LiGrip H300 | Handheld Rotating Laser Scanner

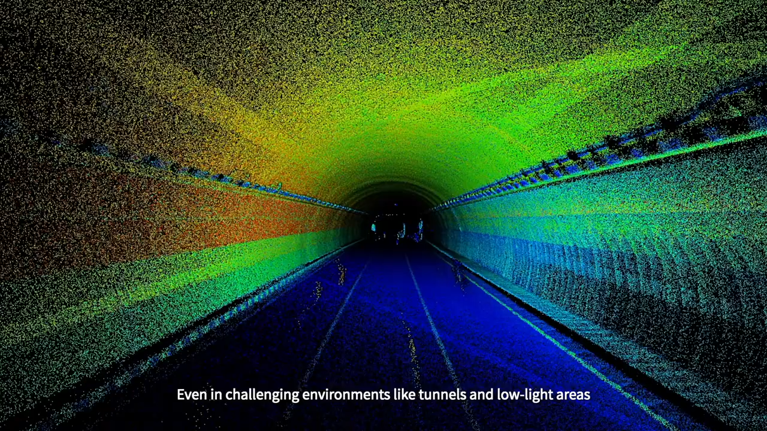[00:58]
Even in challenging environments like tunnels and low-light areas, expect exceptional clarity and accuracy.
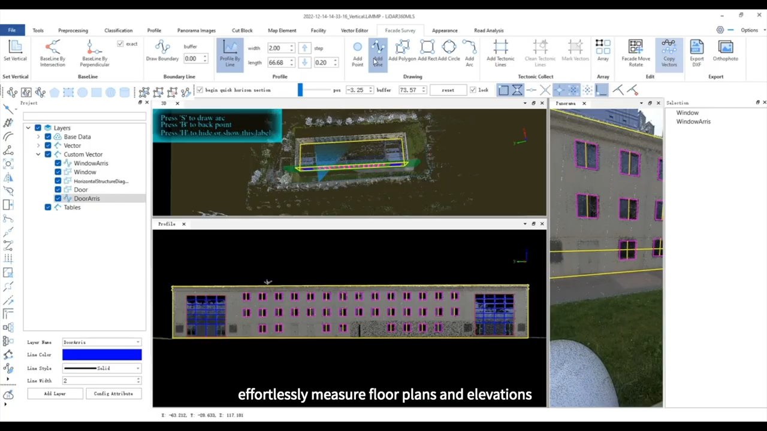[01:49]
effortlessly measure floor plans and elevations,
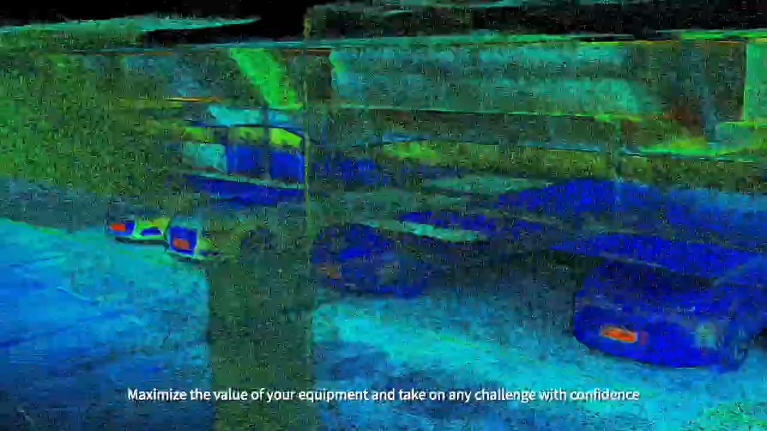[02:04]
take
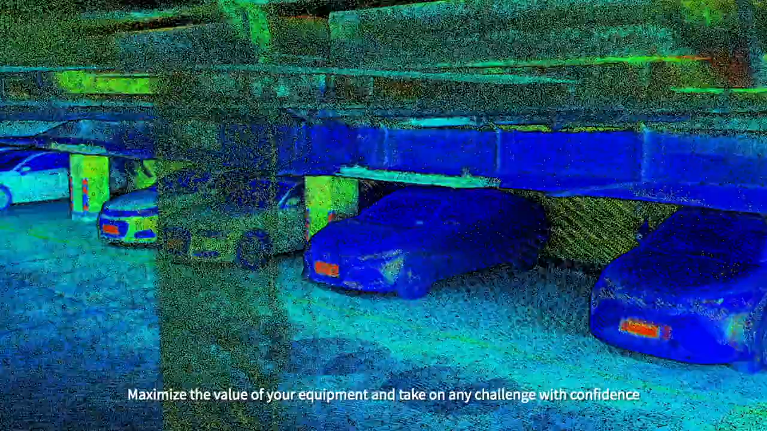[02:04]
on any challenge with confidence using the Ligrip H300,
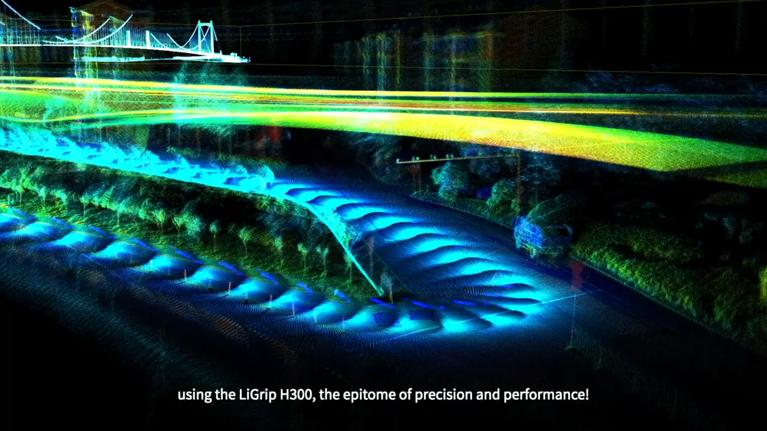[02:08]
the epitome of precision and performance.